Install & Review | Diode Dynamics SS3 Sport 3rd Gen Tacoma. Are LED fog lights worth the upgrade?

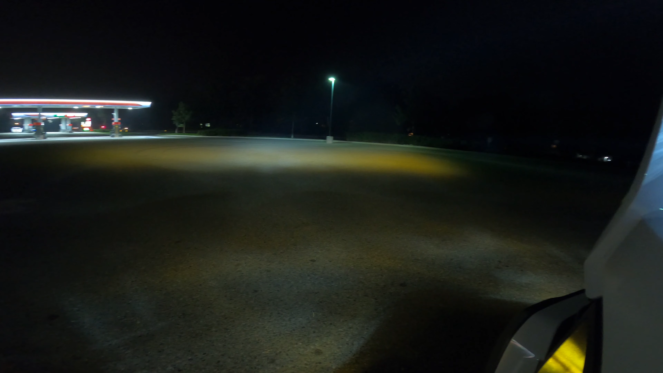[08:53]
An easy guide for you is back the truck up 25 feet, and the fog lights should be aimed at the top of the beam, is about 4 inches below the level line of the light.
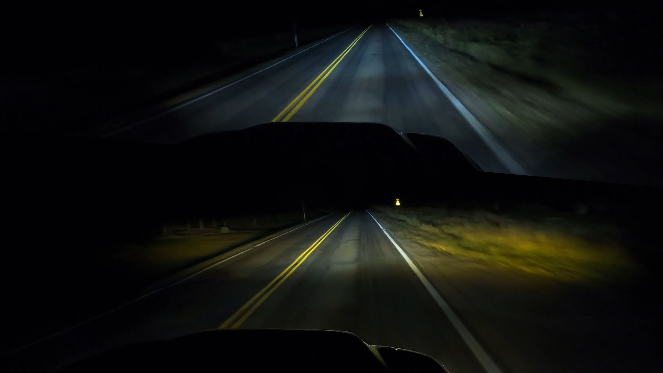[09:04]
So in this truck's case, the fog lights, the center of them sat at 28 inches. We measured to 24 inches for the top of the fog light beam. And last but not least, we have the head-to-head road test.
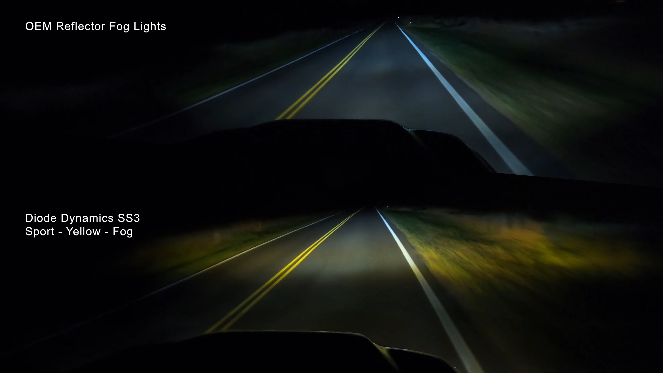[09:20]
Fog lights are on in both videos for the entirety of the run. The path is the same for both runs, and camera settings have been locked. All right, thanks everyone for tuning in for the install and review of these Diode Dynamics SS3 Sports in a third gen Toyota Tacoma. My name is Colton with Hotshot Off-Road. If you found some value in this video, please subscribe. And if you have any questions or recommendations, please leave them in the comments section below. Enjoy!